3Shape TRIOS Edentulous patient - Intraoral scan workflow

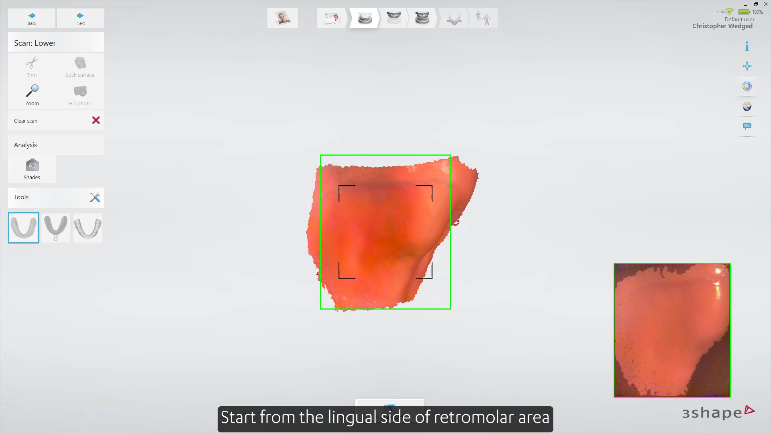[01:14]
Start from the lingual side of the retromolar area, scanning it along towards the middle line.
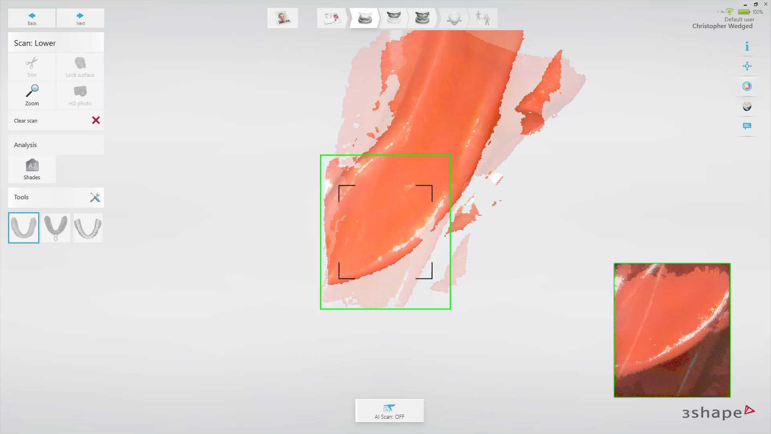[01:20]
Then rotate across the center of the ridge and scan along the buccal side towards the retromolar area.
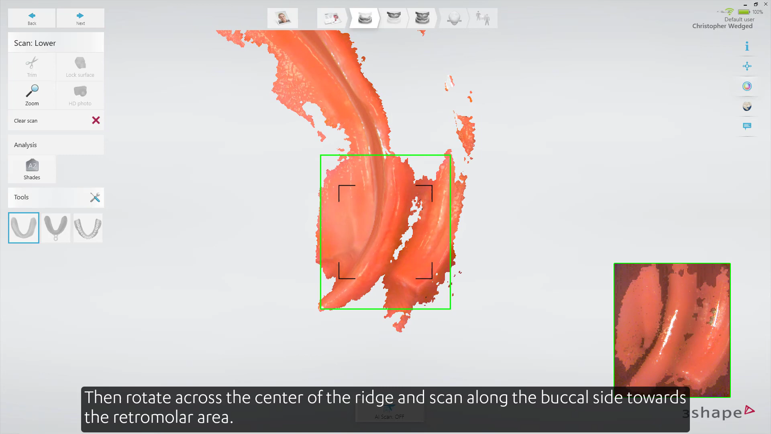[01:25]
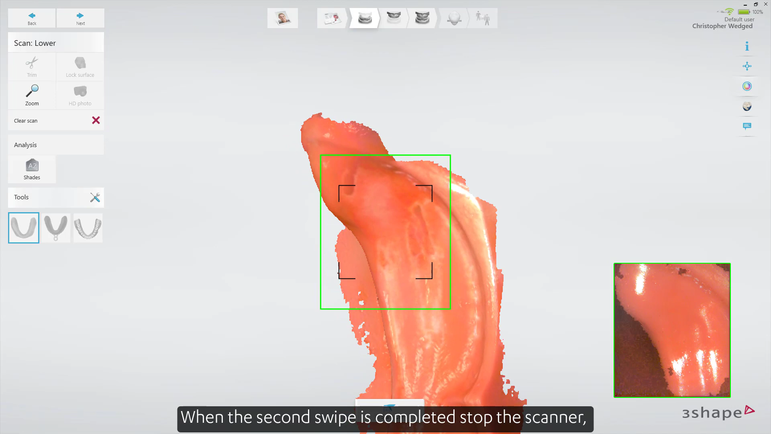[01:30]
When the second swipe is completed, stop the scanner. Allow the patient to relax muscles and remove saliva from the scanning field.
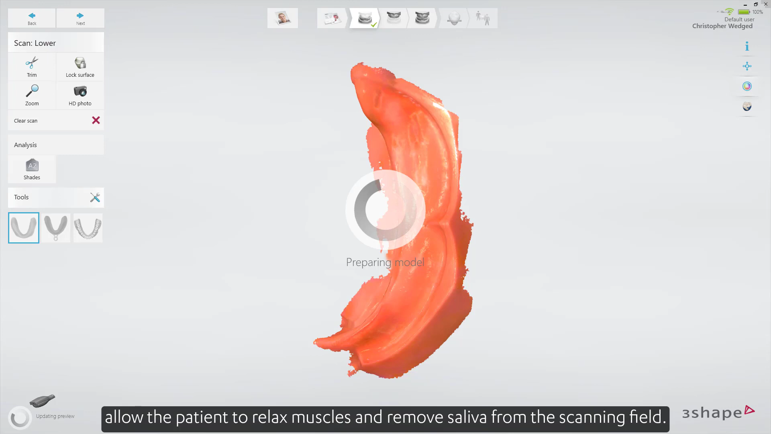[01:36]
When done, start scanning at the middle line along the lingual side of the opposite side of the jaw.
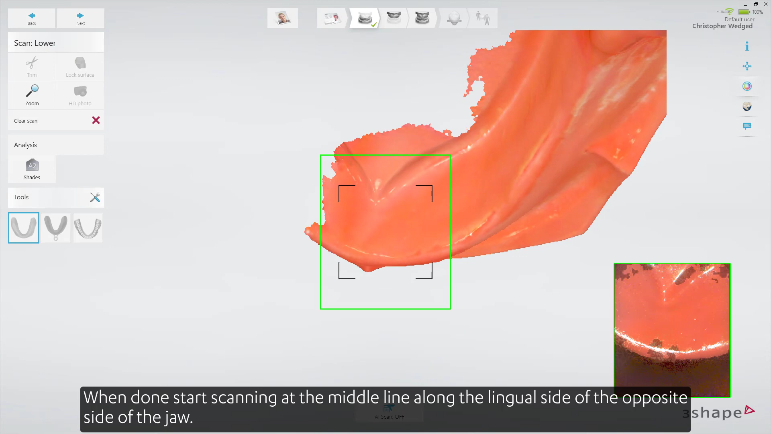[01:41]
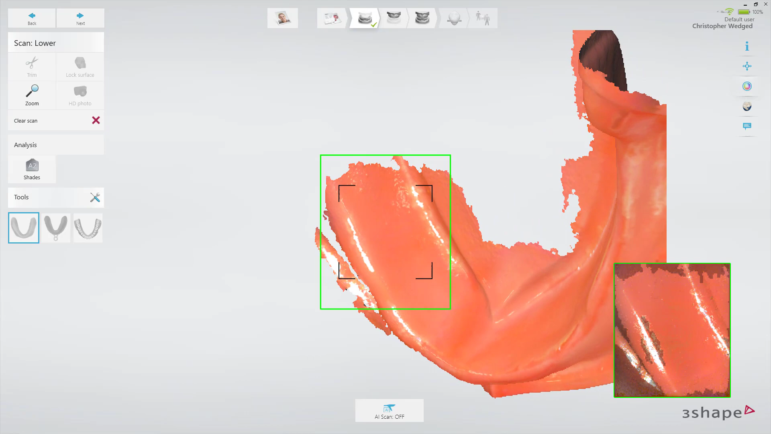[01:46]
At the retromolar area, turn buckle and scan along towards the middle line.
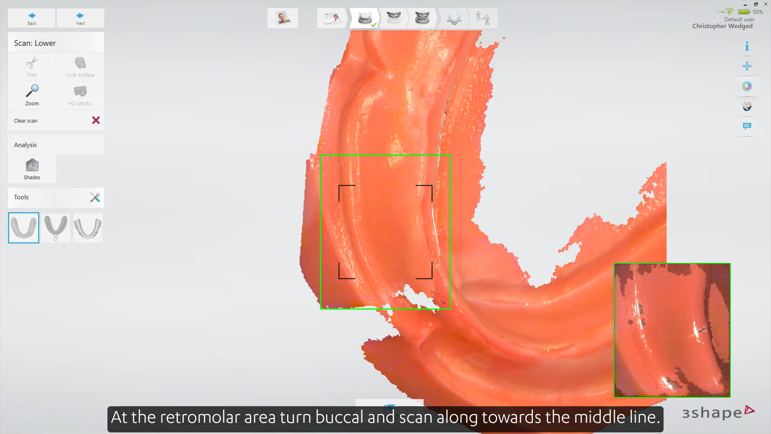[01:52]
When scanning is complete, you can inspect the result and prepare the scan by trimming any unnecessary parts.
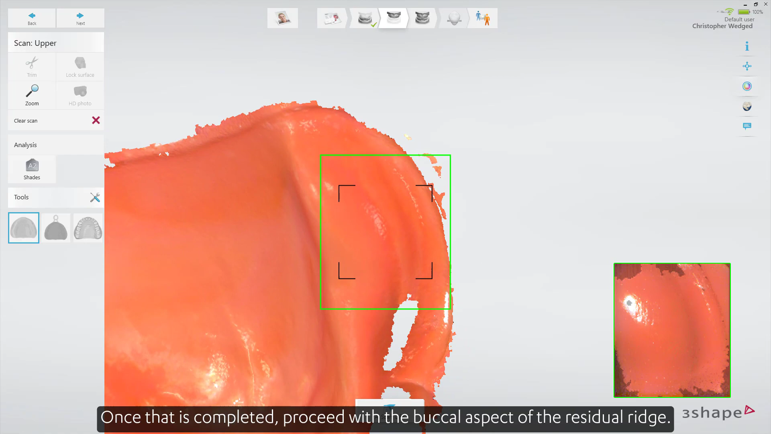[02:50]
Once that is completed, proceed with the buccal aspect of the residual ridge.
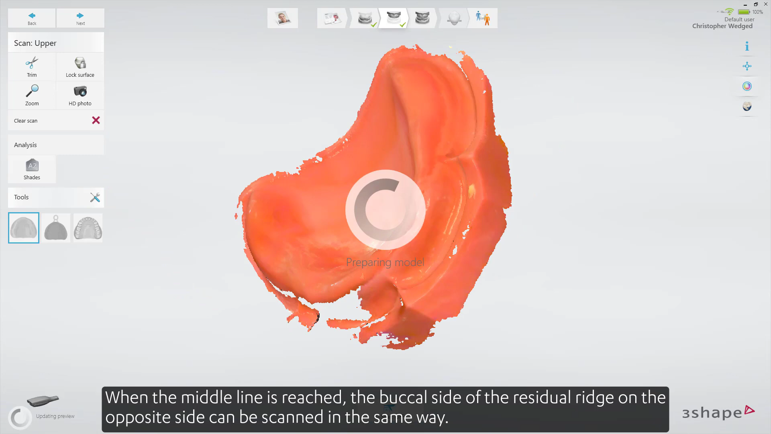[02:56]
When the middle line is reached, the buccal side of the residual ridge on the opposite side can be scanned in the same way.
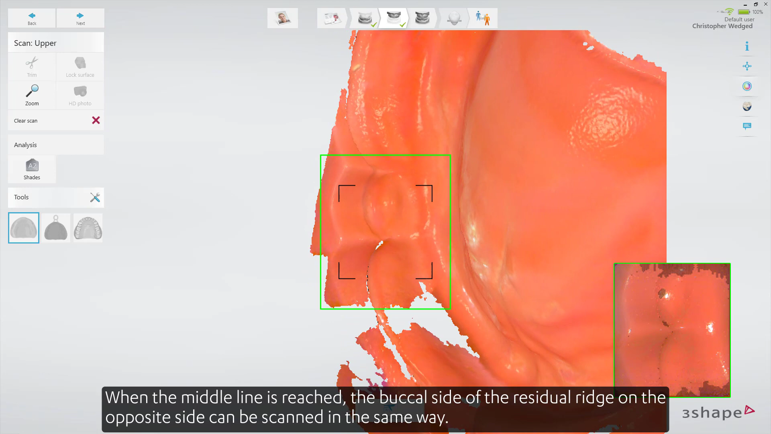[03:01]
When scanning is complete, you can inspect the result and prepare the scan by trimming unnecessary parts.
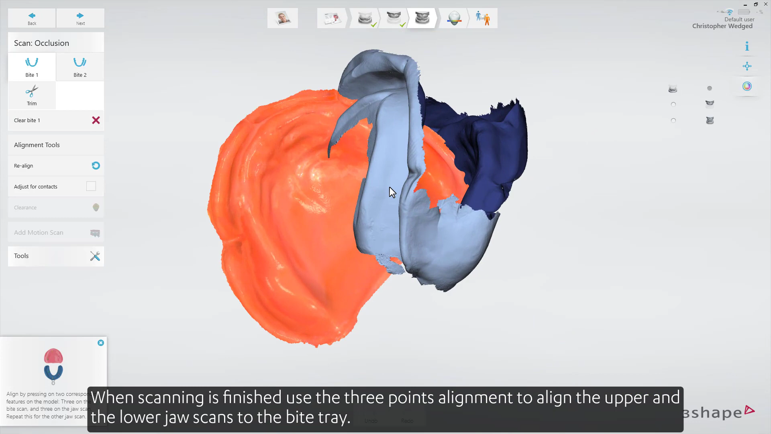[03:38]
use the three-point alignment to align the upper and the lower jaw scans to the byte tray.
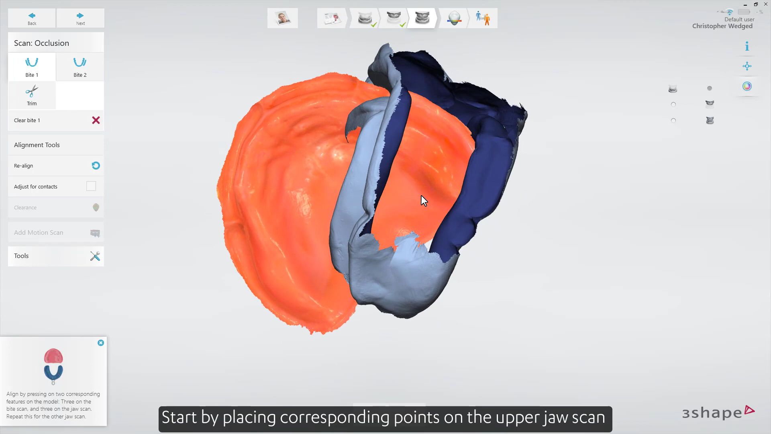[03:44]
Start by placing corresponding points on the upper jaw scan and the upper jaw side of the byte tray.